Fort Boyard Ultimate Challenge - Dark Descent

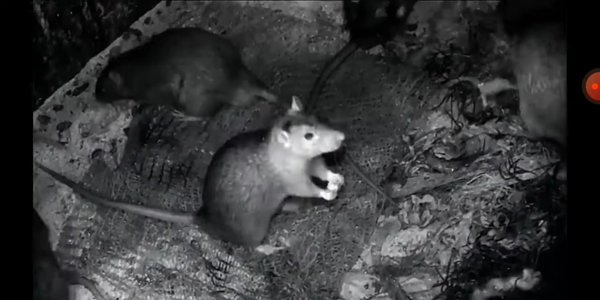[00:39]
We put a few friendly little creatures in there for you. Now, you are up against the clock, so get a pace on.